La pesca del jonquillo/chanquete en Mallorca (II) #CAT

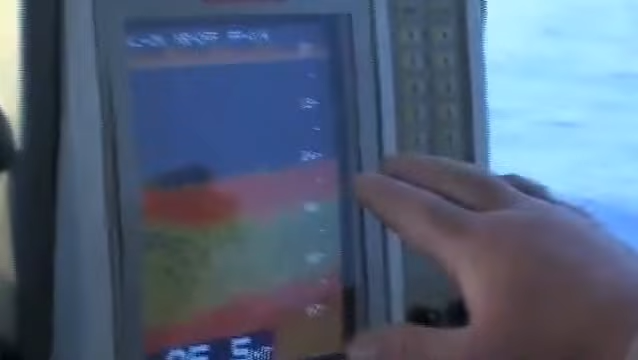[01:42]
Ara tot d'una que mos surt el peix dins sec o sonda,